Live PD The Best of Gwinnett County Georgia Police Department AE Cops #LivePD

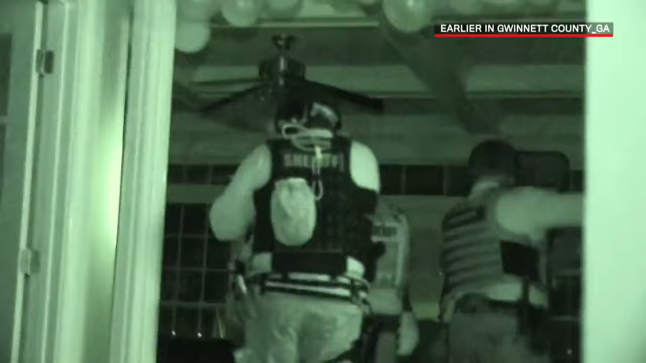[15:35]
We had two right at the back of the house. 1095 with those two. Nice.
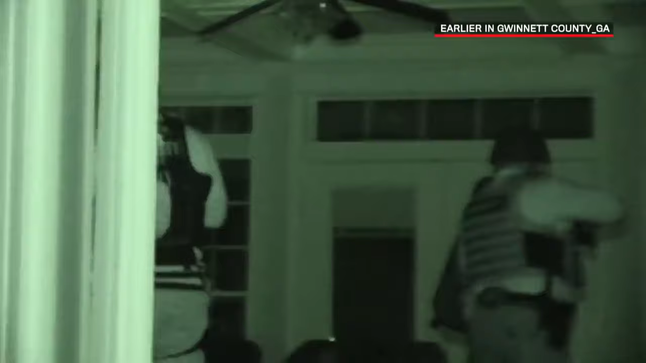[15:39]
Just found another. We had two individuals take off from this house.
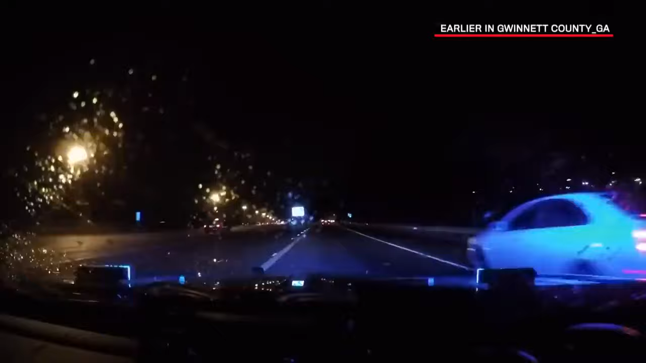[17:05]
We'll get there and see what we can do here.